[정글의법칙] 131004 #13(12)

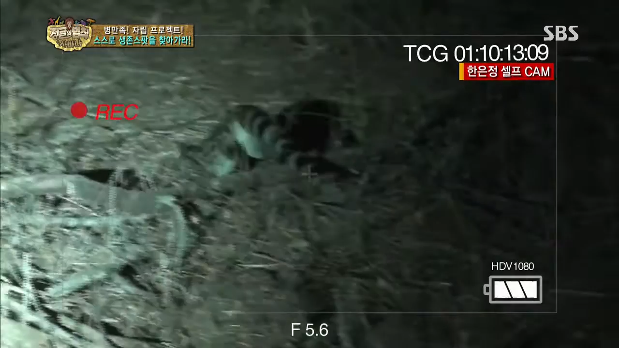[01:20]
살쾡이 우와 우와 올라간다 나무 위로 올라간다
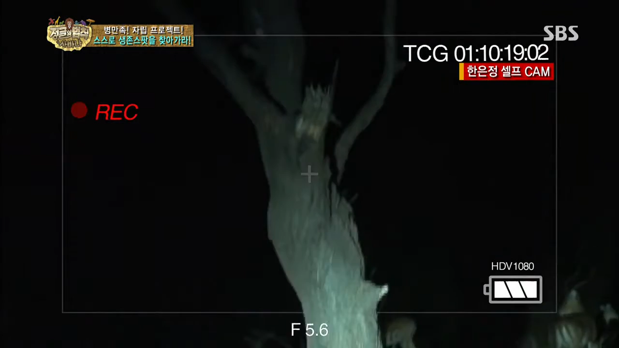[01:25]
우와 프레쉬 오케이 우와 나무 위에 올라왔어. 저거 뭐야, 형?